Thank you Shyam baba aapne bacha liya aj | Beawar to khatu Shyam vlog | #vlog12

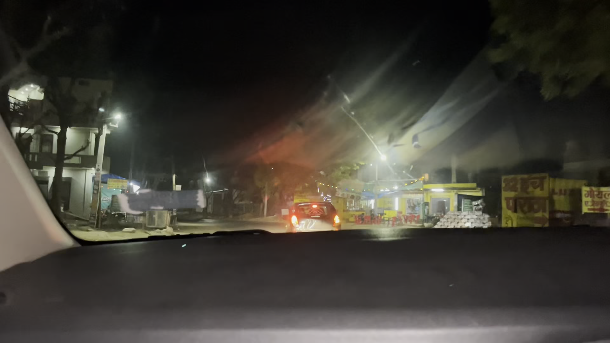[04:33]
खाटू शाम जी जाए 25 किलमेटर दूर बस आप
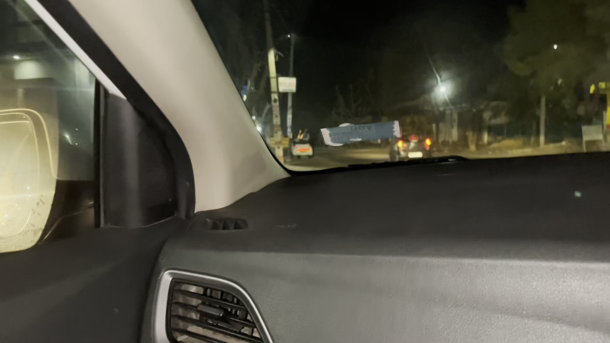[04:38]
देख सकते हूं वह लास्ते में लोग चुछ
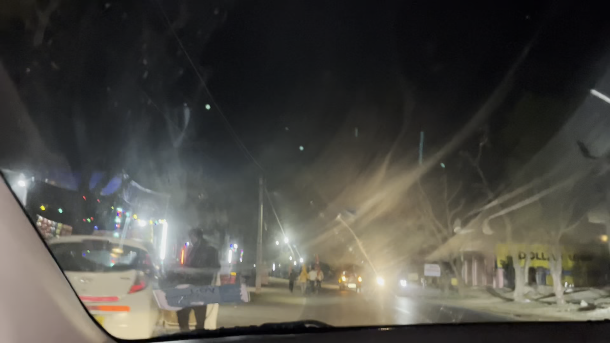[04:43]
जा रहा है उनकी प्रेदल जा रहा है सम्क आदेशी जाता है